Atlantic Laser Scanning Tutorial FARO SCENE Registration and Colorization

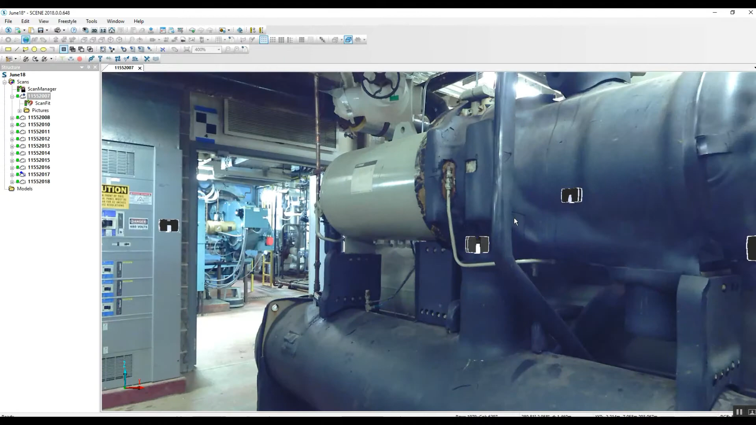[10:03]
and there we have it we have a beautiful colorized view of this scan again we do lose some of our visual acuity and some of these areas
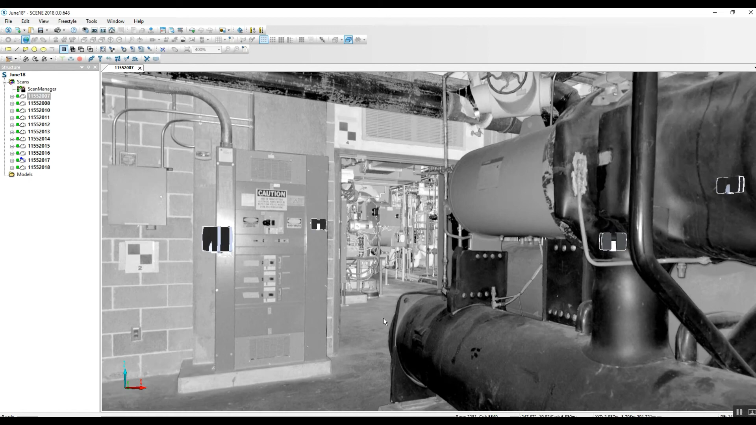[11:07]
we are back to our non-colorized image i hope this helped you guys uh in some way if